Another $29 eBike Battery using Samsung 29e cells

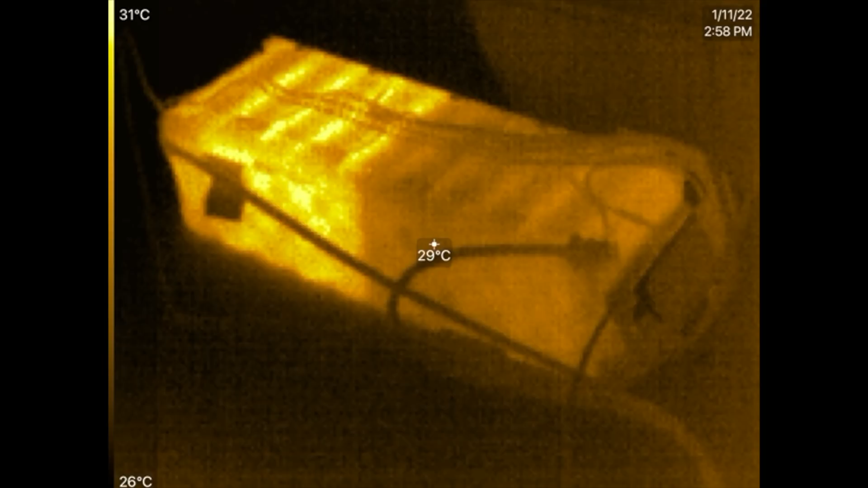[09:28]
On screen: spot 29°C, scale top 31°C, scale bottom 26°C
So look, with your hand, by the way, look, this is my hand, right?
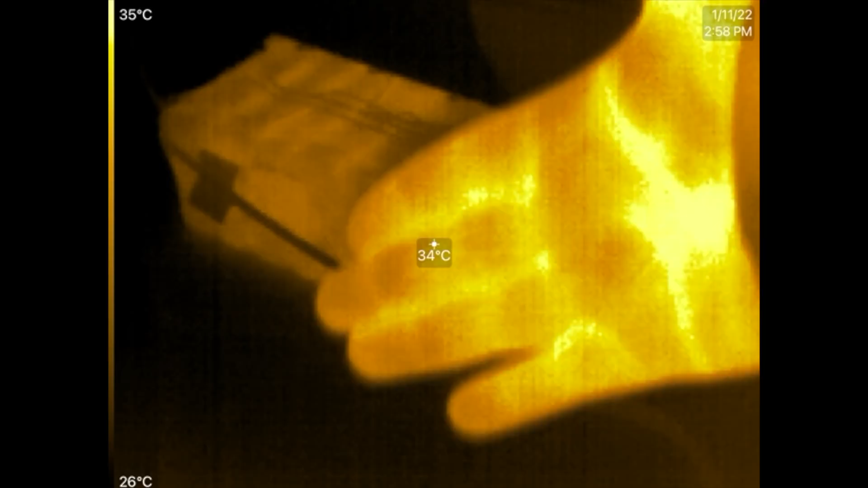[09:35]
On screen: spot 34°C, scale top 35°C, scale bottom 26°C
This is what the temperature of my hand looks like. Uh, does it say right here? What is it? Yeah.
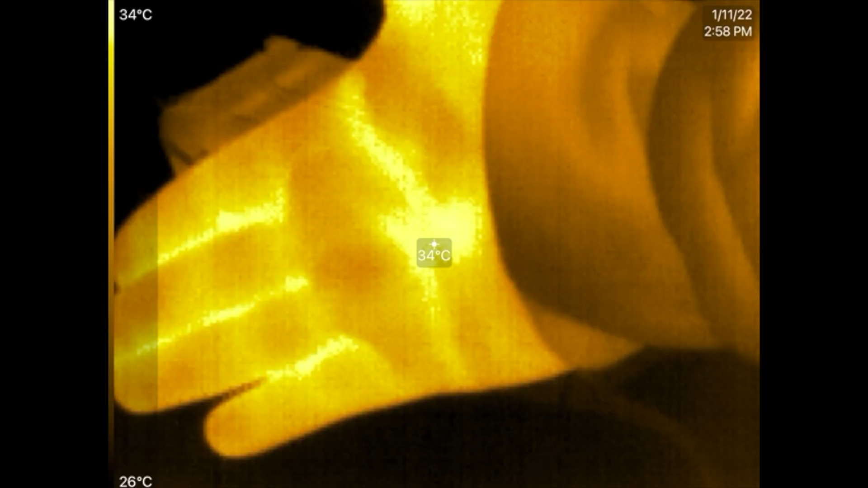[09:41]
On screen: spot 34°C, scale top 34°C, scale bottom 26°C
So I'm at 34 C, I guess that's what it is. The battery is at 28 C, but you see how half of that one, that one's at 30 C, right? Now you can't tell that with your hand.
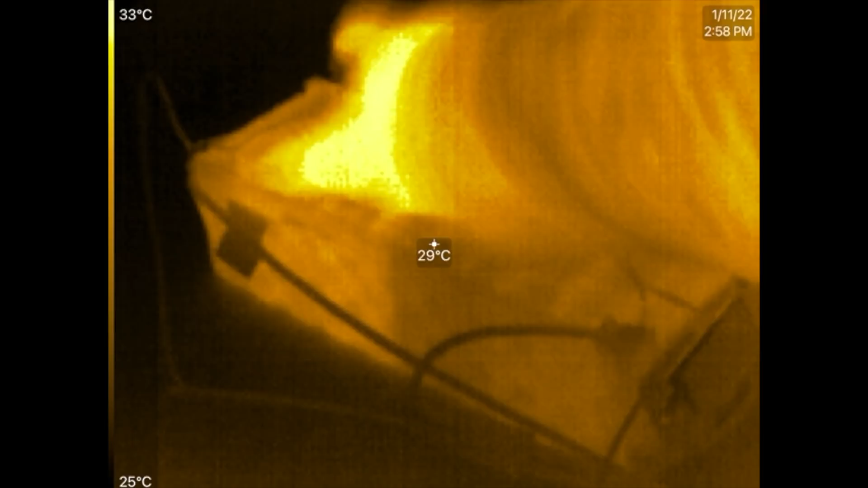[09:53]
On screen: spot 29°C, scale top 33°C, scale bottom 25°C
Like, no, it just, everything feels cool.
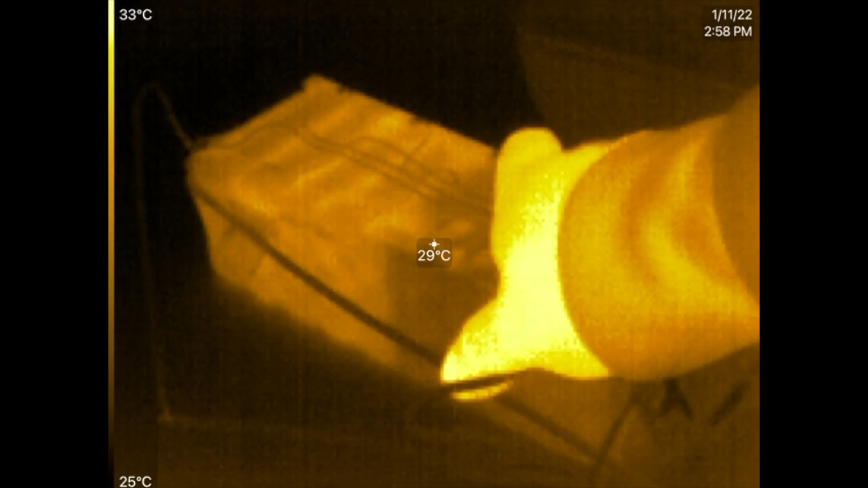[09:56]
On screen: spot 29°C, scale top 33°C, scale bottom 25°C
But the thermal camera is able to see differences in temperature that are so small, right? Now, I don't know. I think maybe there's something off here and maybe this battery is not going to turn out to be a hundred percent,
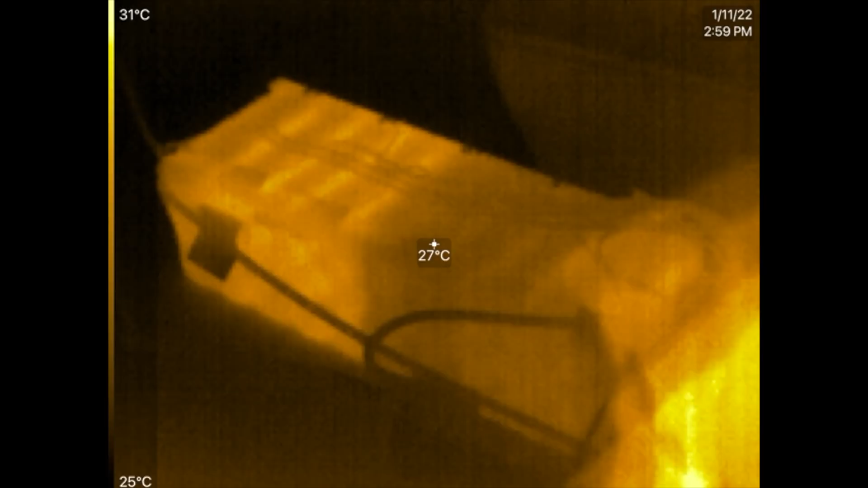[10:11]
On screen: spot 27°C, scale top 31°C, scale bottom 25°C
but maybe not. Maybe this is just what's happening right now. Let's see if it gets... So if we increase
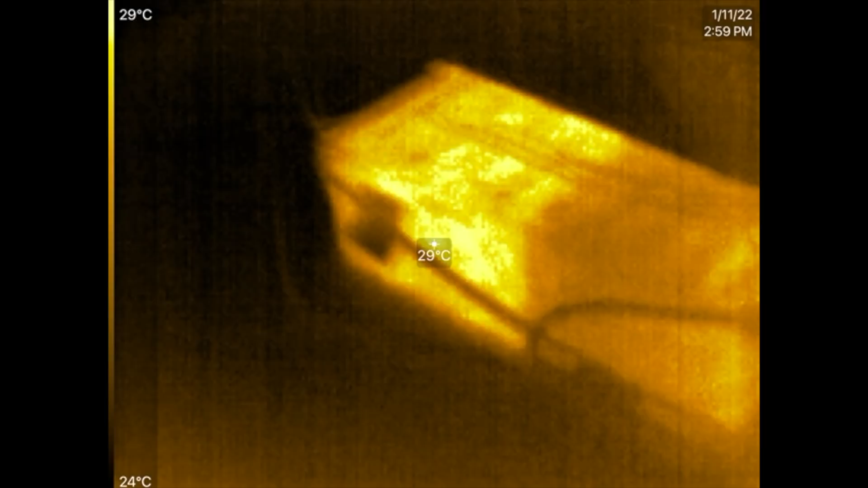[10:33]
On screen: spot 29°C, scale top 29°C, scale bottom 24°C
And of course, I don't know, uh, what would be hot? Something like, I don't know, I would say like if it gets down to like 80 degrees, uh, uh, Fahrenheit, which is what?
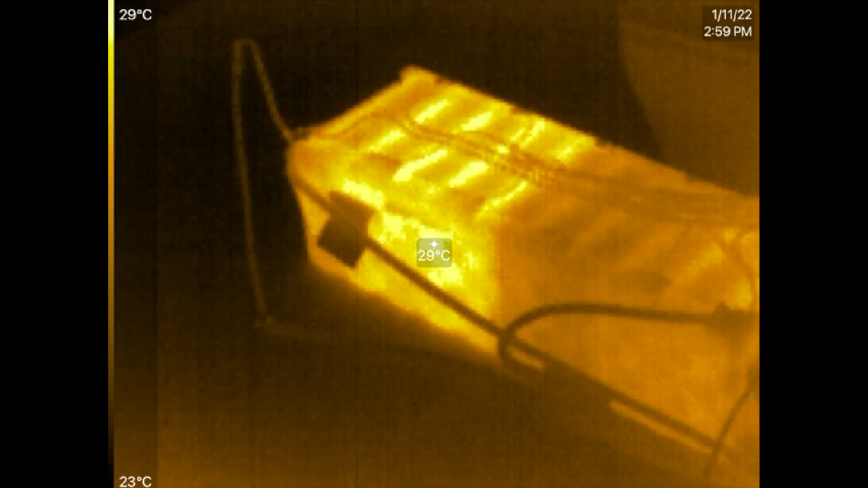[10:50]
On screen: spot 29°C, scale top 29°C, scale bottom 23°C
Like 40 degrees, maybe like 40 degrees C. Maybe we'll start worrying about it, right? But right now, obviously there's something up with those half of that pack.
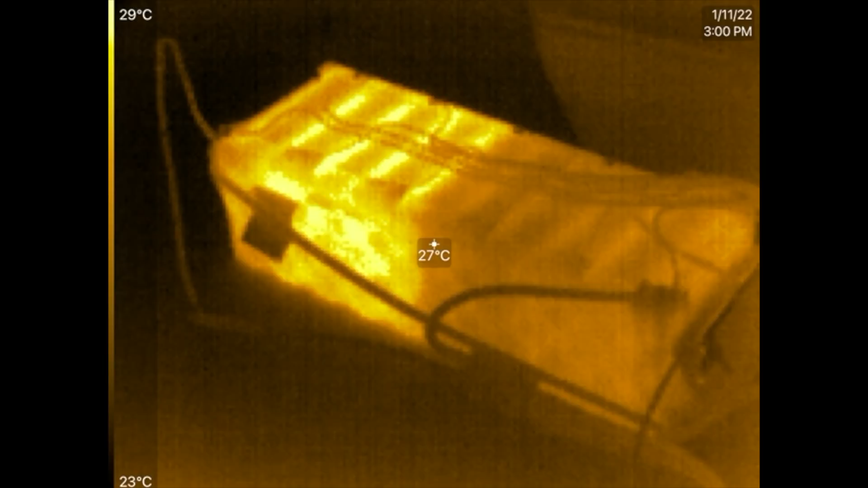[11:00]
On screen: spot 27°C, scale top 29°C, scale bottom 23°C
Why is half of that pack, uh, creating a little bit of heat while the rest of the pack is not? I don't know. That's interesting. But this is why a tool like this is very useful. And, you know, you do this on the first try and then you do the second, third, and then, you know, if the heat starts, uh, dissipating throughout the entire pack, then maybe, you know, it kind of fixed itself. But if this thing continues to happen, you know, cycle after cycle after cycle,
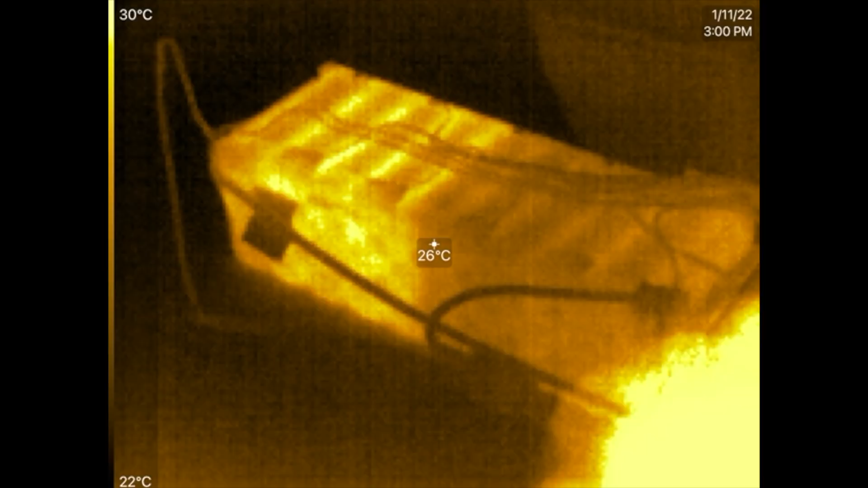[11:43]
On screen: spot 26°C, scale top 30°C, scale bottom 22°C
then, you know, you have a pack that might be, um, um, compromise, right? And so then this is how you minimize the thing. You just don't keep charging it all the time, fully charged like this. Like right now I'm pushing like five amps in there. It's quite a bit. That's probably about the max that the BMS will allow us to do.
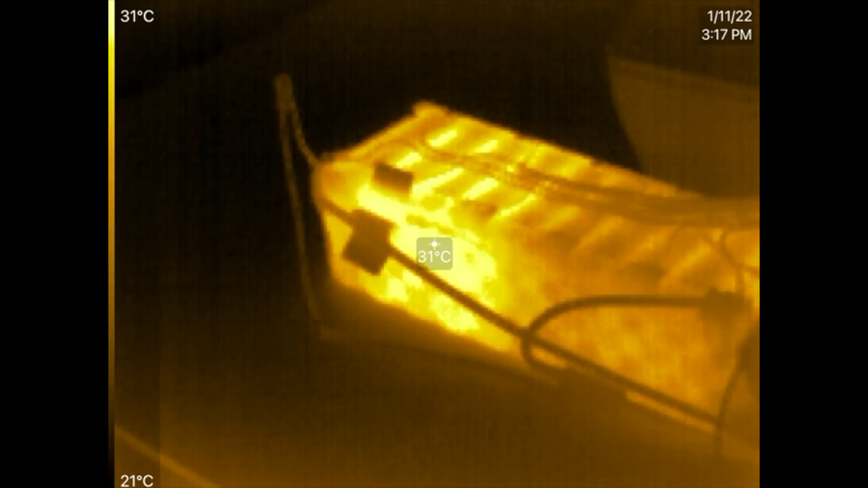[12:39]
On screen: spot 31°C, scale top 31°C, scale bottom 21°C
all right so it is many minutes later i don't know maybe like 20
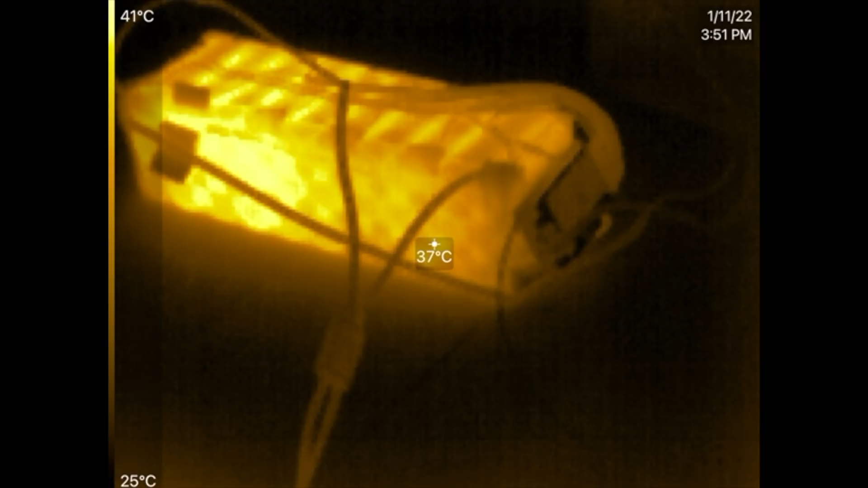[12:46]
On screen: spot 37°C, scale top 41°C, scale bottom 25°C
minutes later 25 minutes later and look at the battery oh it
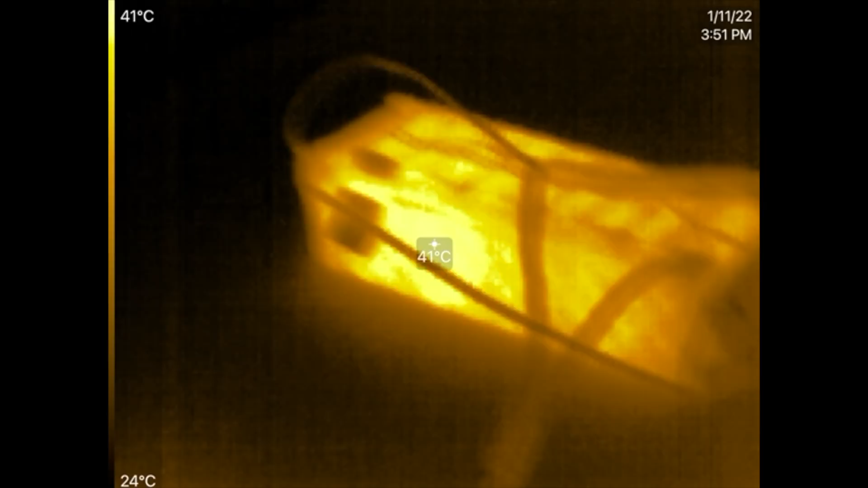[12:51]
On screen: spot 41°C, scale top 41°C, scale bottom 24°C
is hot now it's at 40 and that's what i said right about 80 degrees but here's what i
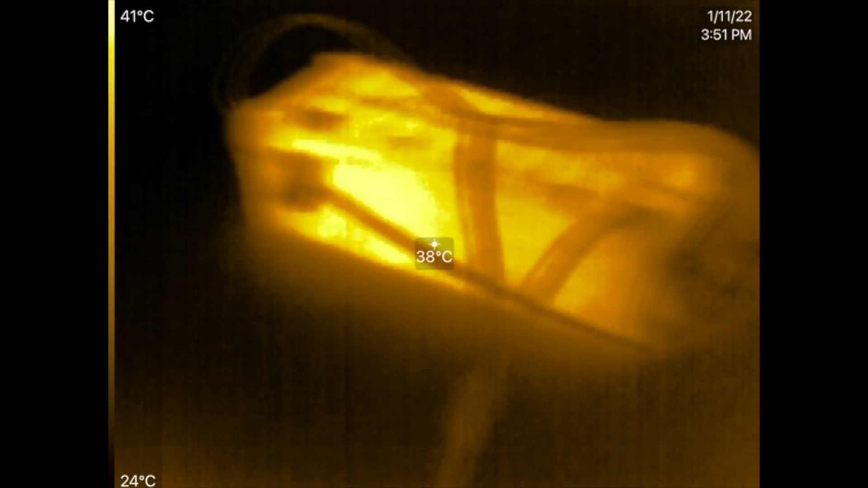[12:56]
On screen: spot 38°C, scale top 41°C, scale bottom 24°C
did i got restless and i bumped up
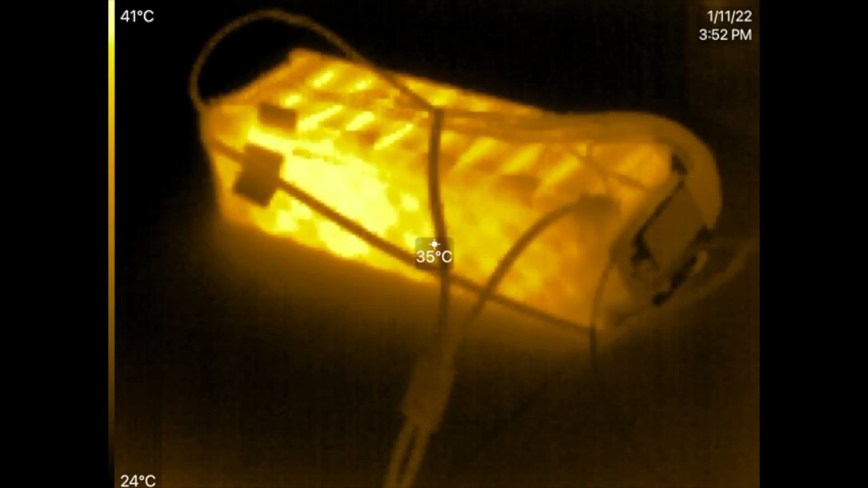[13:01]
On screen: spot 35°C, scale top 41°C, scale bottom 24°C
my charger here to 10 amps so i'm really charging this battery really fast just so i can finish this video so that's why it got this hot right i mean
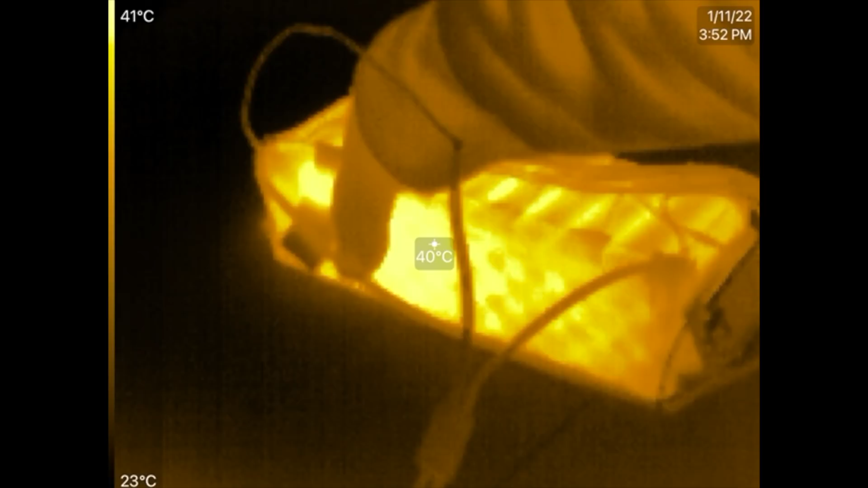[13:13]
On screen: spot 40°C, scale top 41°C, scale bottom 23°C
but see the thing it's only that side of the battery so there's some issue there and if
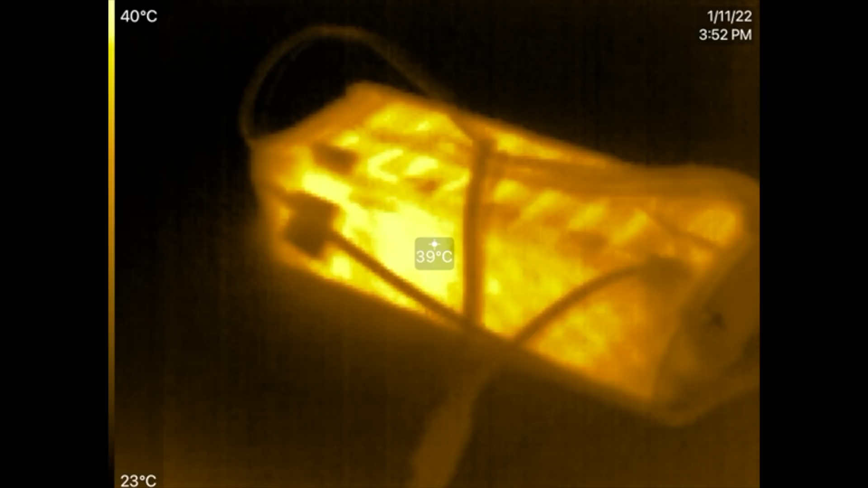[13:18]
On screen: spot 39°C, scale top 40°C, scale bottom 23°C
i you know if someone were to find this issue in one of the batteries i would say keep an eye on it you know and charge it through a few cycles charge it slow or charge it like this uh 40c that's about 80 you would start getting worried i would lower the the speed at which uh we're charging this battery right now this battery is around